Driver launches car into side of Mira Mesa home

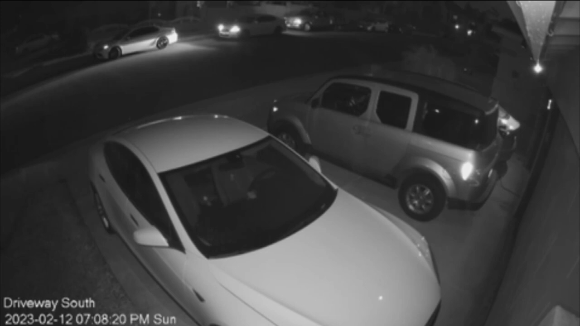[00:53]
That white Lexus sedan trying to parallel park just across the street from where we are right now before for some reason, after hitting backing into a truck, then speeds forward and slams not into just one but two homes here wrecking both garages. Now the reason why we bring this up, of course,